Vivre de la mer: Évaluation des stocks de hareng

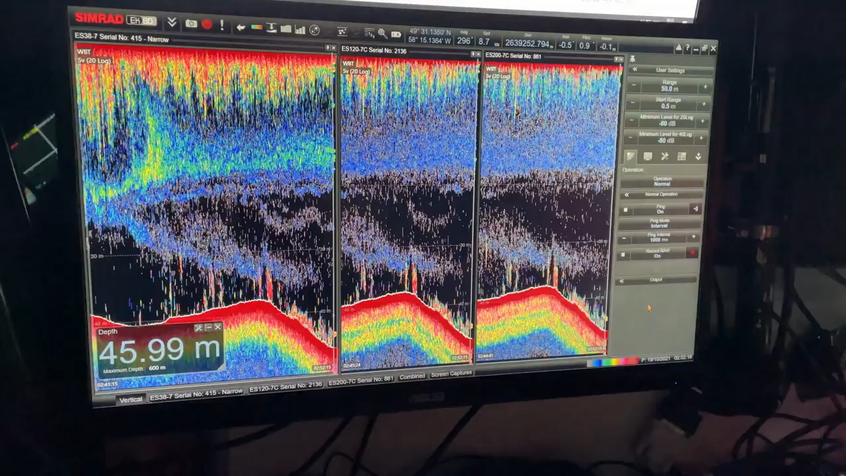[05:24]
On screen: depth 45.99 m
On va observer ce qu'on voit dans la colonne d'eau et c'est là qu'on va détecter le hareng dans notre système acoustique.
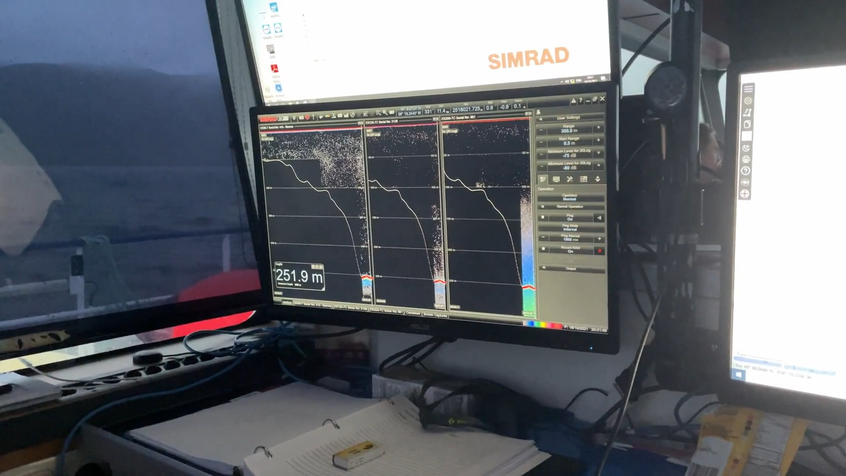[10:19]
On screen: depth 251.9 m
Nous, dans le fond, notre rôle sur le bateau est d'enregistrer les données. D'être sûr qu'on enregistre toutes adéquatement.
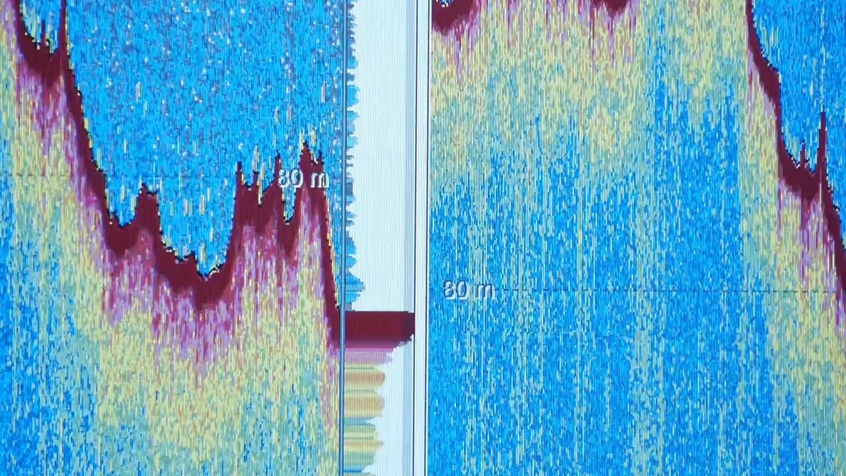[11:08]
Ça se trouvait être du hareng qui était très profond, collé au fond, comme ça.
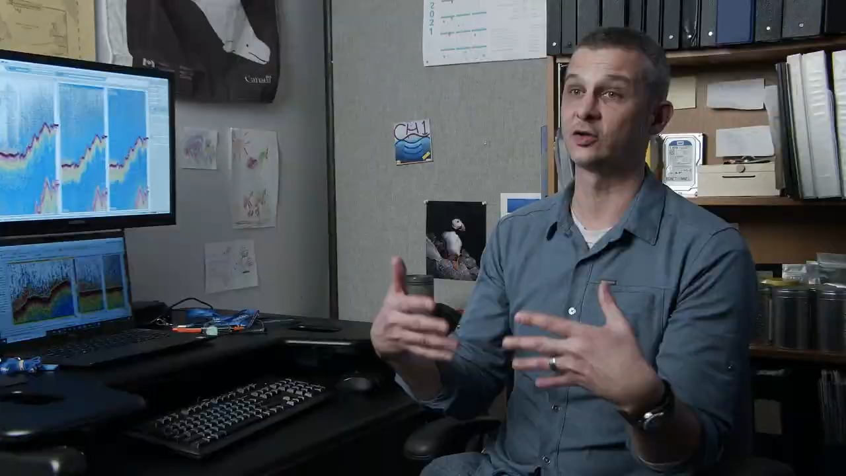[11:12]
Donc on a trois appareils qui vont produire trois vagues sonores différentes. Puis on va prendre l'écho de ces trois fréquences-là. Nous, ensuite, on nettoie,
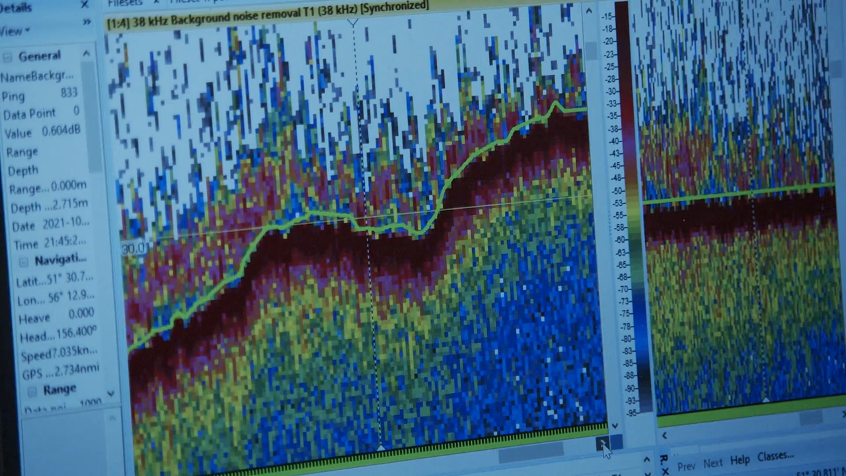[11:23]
On screen: speed 7.035 kn
on s'assure qu'il n'y a pas d'interférence, que tout est beau. Puis tout dépendant de la force du signal de retour, on peut avoir la densité des poissons qui sont là.